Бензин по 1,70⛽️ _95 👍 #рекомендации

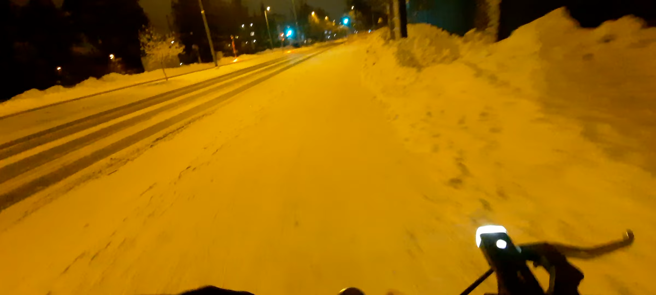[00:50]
на велосипедах фонарик обовязково нажимаем кнопочку і зараз працює світофор